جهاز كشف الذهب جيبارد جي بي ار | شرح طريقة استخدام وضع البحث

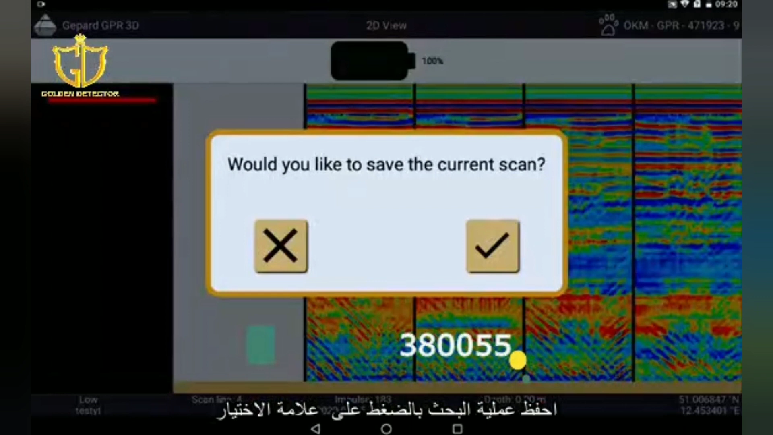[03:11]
When you perform your scan with activated GPS you can simply take over these
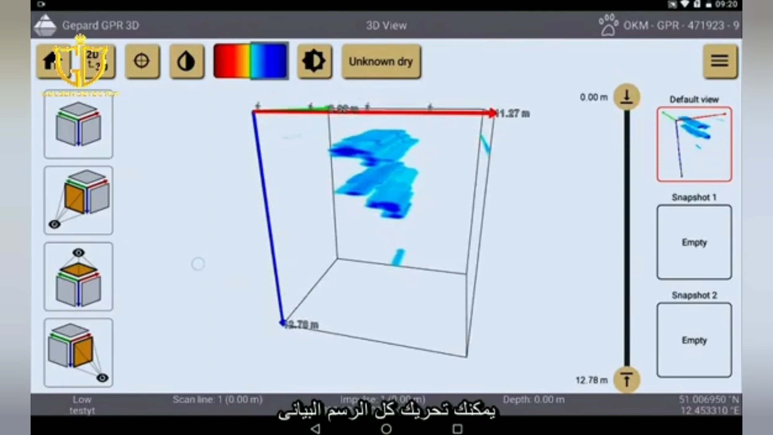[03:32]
The whole graphic can be turned, the measuring depth of anomalies can be determined and visualized in different color scales.